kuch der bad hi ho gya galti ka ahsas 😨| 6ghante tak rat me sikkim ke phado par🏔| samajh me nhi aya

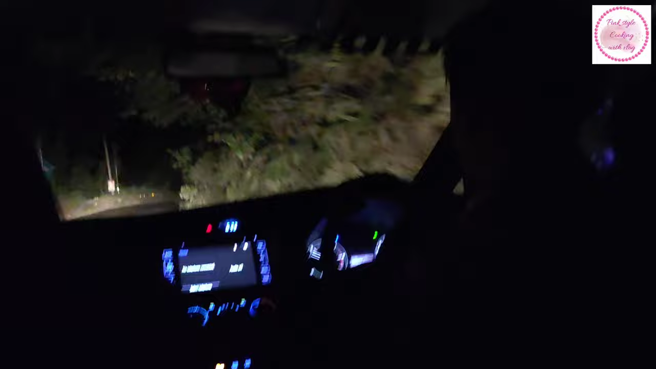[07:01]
और रात हो गई थी हमें थोड़ी ही देर बाद, 5 बजे हम वहाँ से निकले, और मुश्किल से हार्डली आधे घंटे के बाद रात होना शुरू हो गई थी।
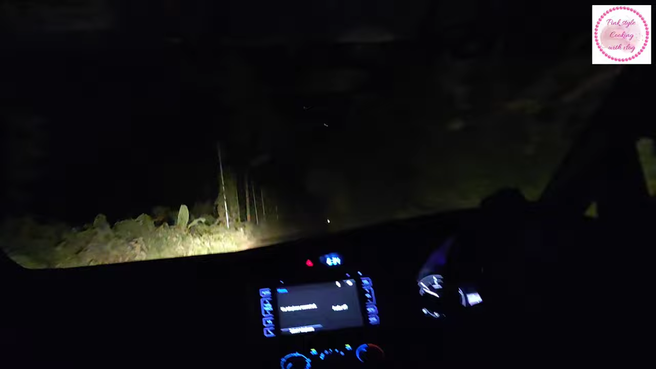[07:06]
और ये पहुँच गए जी हम सिक्किम, और ये है सिक्किम का चेक पोस्ट, जहाँ से मतलब वेस्ट बंगाल ख़त्म होता है और सिक्किम स्टार्ट होता है।
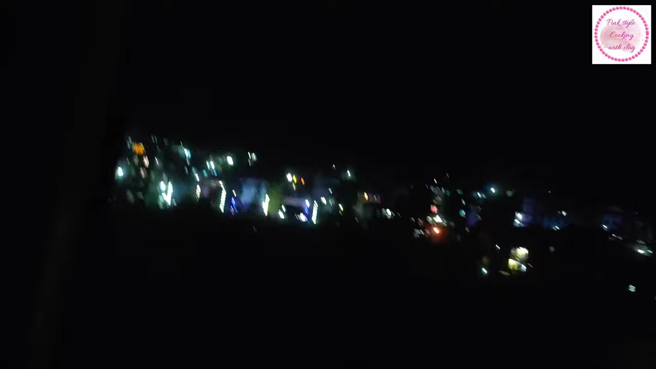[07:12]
तो वही ड्राइवर यही बता रहा था कि सर यहाँ पे आपको बताना होगा कि आप लोग कहाँ से आए हैं,
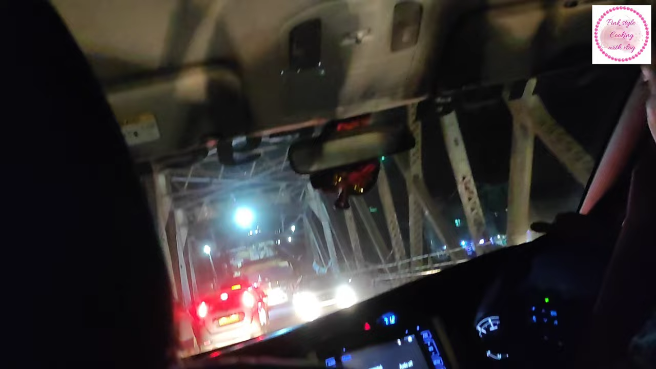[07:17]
उसके बाद ही ये लोग गाड़ी आगे जाने देंगे। और सिक्किम में हम लोग एंटर कर रहे हैं अब।
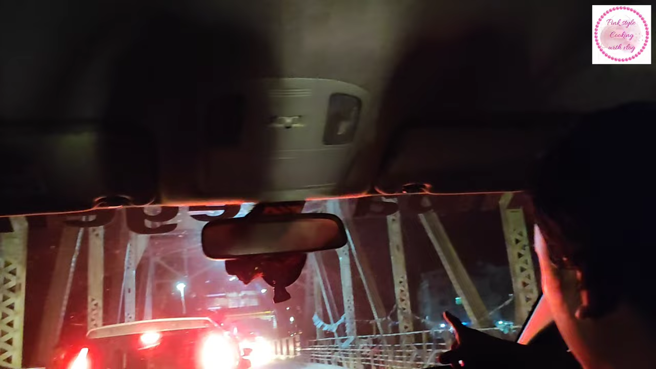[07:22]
तो ये पहुँच गए हम लोग सिक्किम, और बस अब ये यहाँ पे देख रहे हैं थोड़े से रास्ता, मतलब थोड़ा सा टाइम लगता है यहाँ पे, ये लोग पूछ के जाने देते हैं।
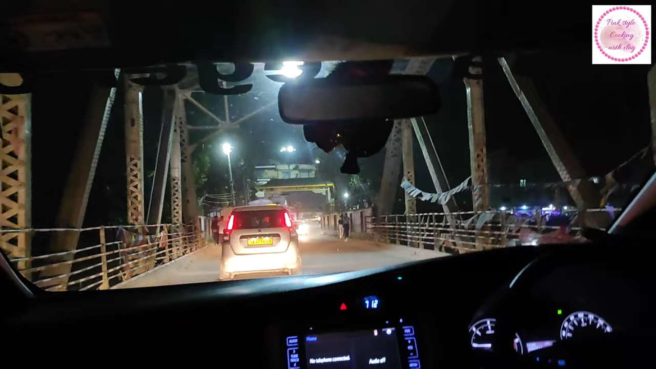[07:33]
और अब यहाँ पे हम देख रहे हैं जी चाय के लिए कुछ, मतलब ड्राइवर को पीनी थी तो बस यहाँ थोड़ी देर के लिए रुकेंगे, और ड्राइवर को जो है चाय पीनी थी, वो चाय पियेंगे सब लोग, और थोड़ा सा रेस्ट करेंगे।
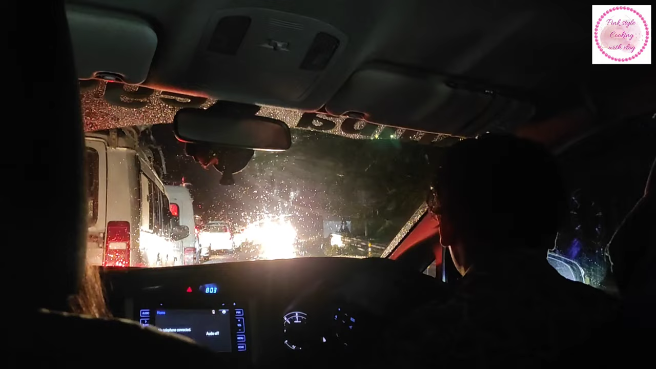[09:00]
और यहाँ लगा हुआ था जी जाम,